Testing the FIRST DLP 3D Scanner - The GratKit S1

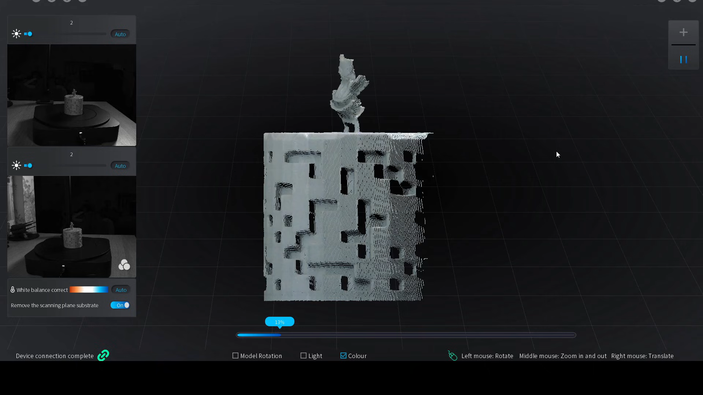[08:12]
I've got a video on that being created if you want to have a look at it. But even with that, there's a lot of scanners that won't have a chance at capturing any of the detailing that you can see here.
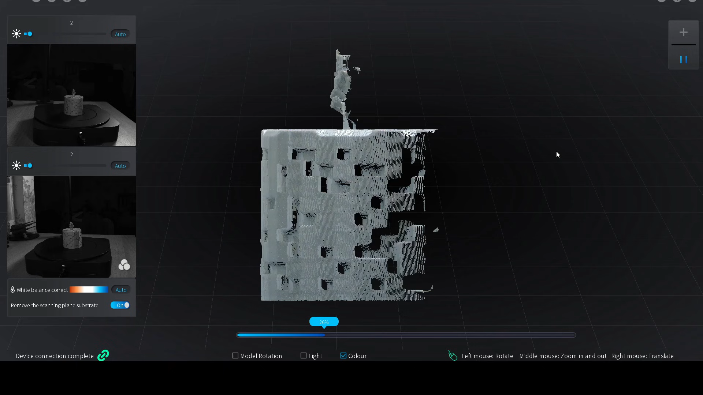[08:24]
And this is doing a really, really solid job. And I scan a lot of miniatures, so I think I'm fairly equipped to say that.
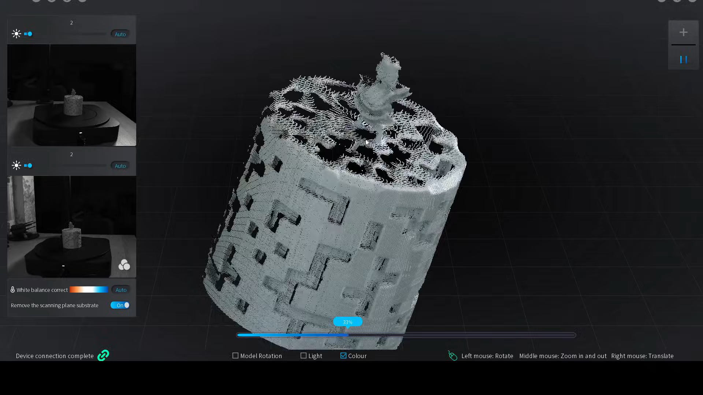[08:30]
Now I'm just going to zoom in a bit here on the screen. And you can see we're even capturing all of the fine details between
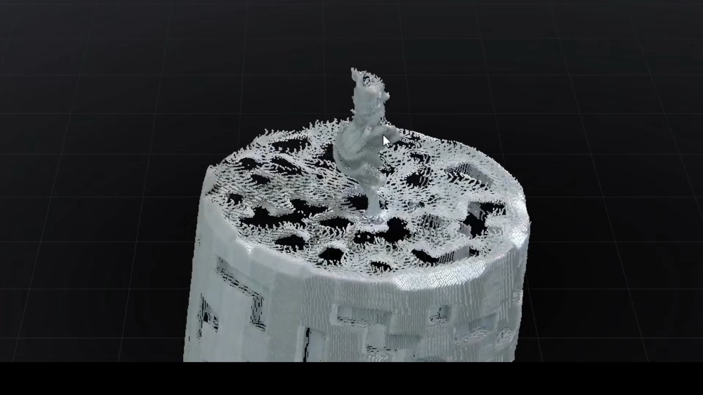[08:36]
these really thin turuages underneath the armour plating.
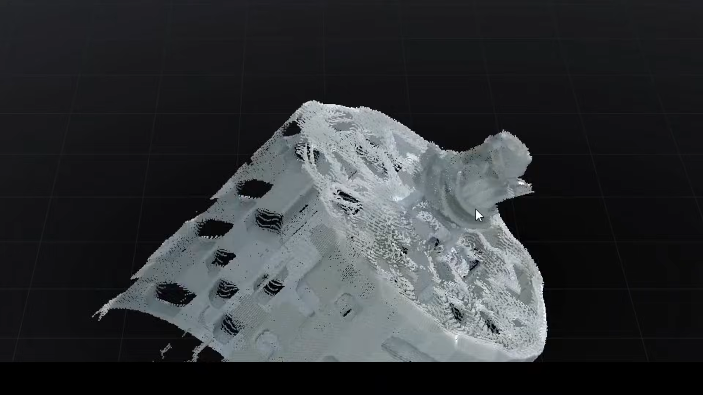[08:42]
And for scale referencing, each of those turuages is about one and a half millimetres in size. So the gap is even smaller. And it is being captured.
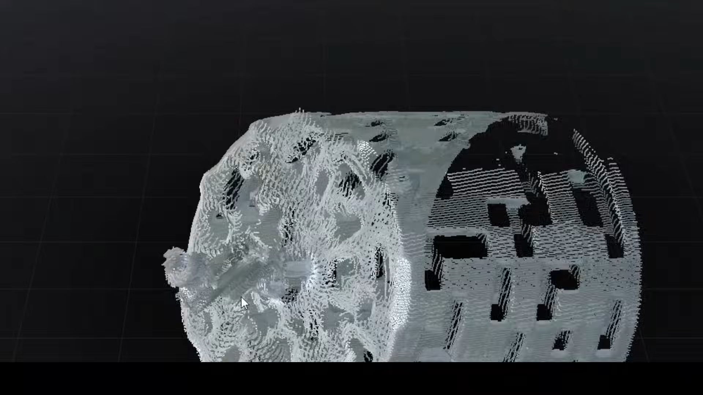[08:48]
You can see that in the point cloud. Now once again, I'll just speed through this. It's just capturing the rest of the scan.
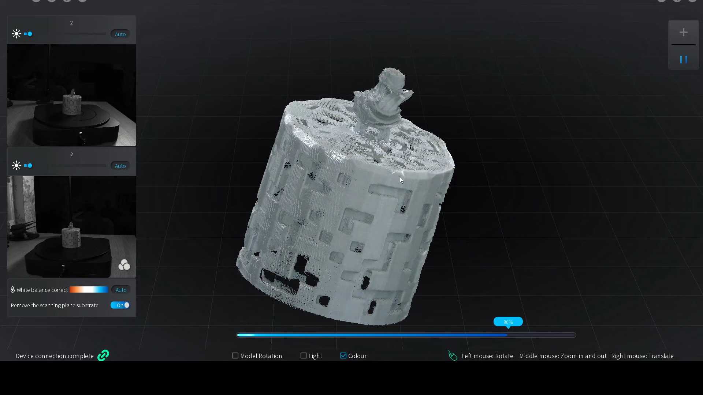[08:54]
And we'll do the process, have a look at the whole point cloud, and then generate the mesh.
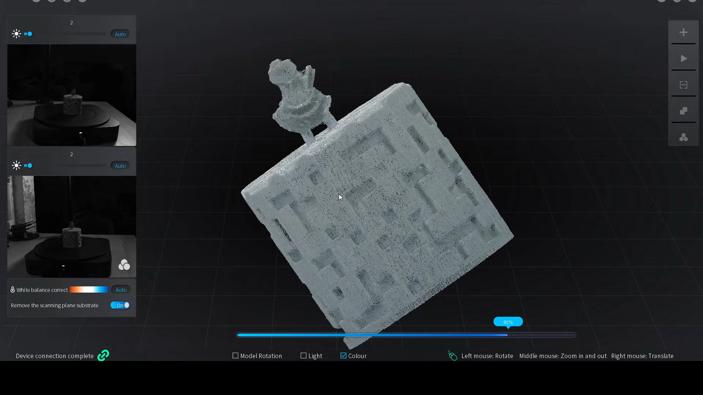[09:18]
So here's the final mesh. And again, a very good looking object, which we could 3D print from.